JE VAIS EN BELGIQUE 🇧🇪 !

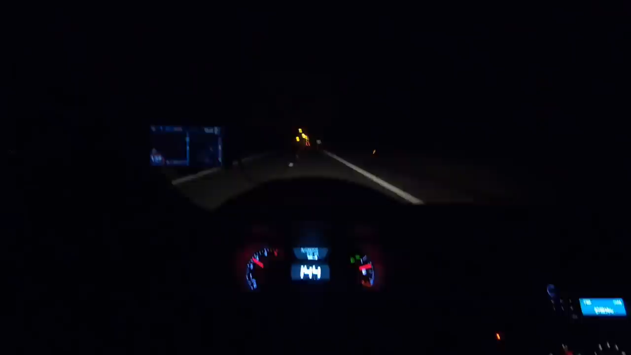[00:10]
honnêtement franchement ça s'est super bien passé le trajet mais je ne te cache pas que les deux heures de bouchon en sortant de paris way mais vraiment way tu vois et donc du coup la route s'est bien passé sinon il n'y a pas trop de monde ni quoi ça allait et j'aime bien comment les autoroutes ici sont éclairés ça veut dire elles sont différentes que en france en france c'est plutôt blanc ici c'est plutôt jaune c'est beau alex
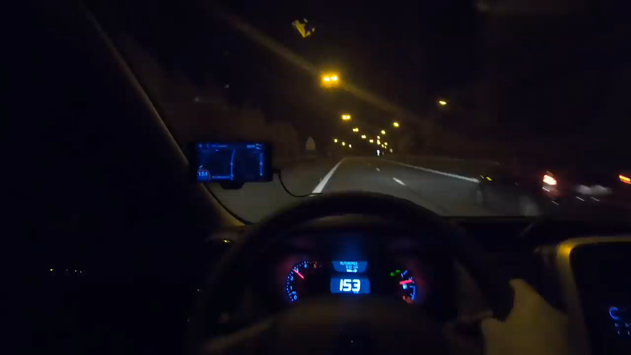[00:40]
son gps lui a fait prendre un chemin complètement différent du mien mais je pense qu'on va arriver dans le même moment en fait tout simplement et donc du coup voilà les amis donc j'ai pas filmé un peu plus avant parce que je suis avec jenny qui dehors derrière et karim mon bras droit qui ne veut pas être filmé depuis dix ans qui est à côté à droite qui de karim d'ailleurs a dit renault c'est de la merde salut karim là je suis allé payer le parking 20 balles pour